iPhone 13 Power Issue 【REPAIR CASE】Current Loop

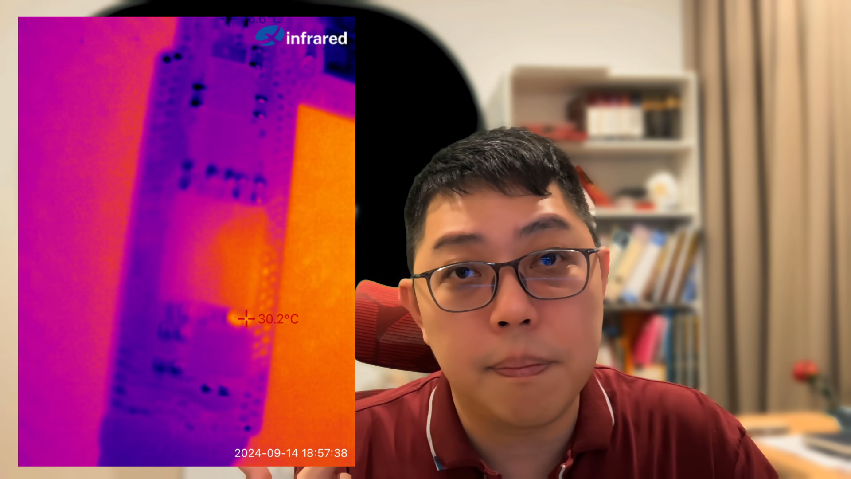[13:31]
On screen: spot 30.2°C
From the thermal camera, it can also tell you the charging IC is leaking. So one of the most common questions I get from those who are interested to enroll my course.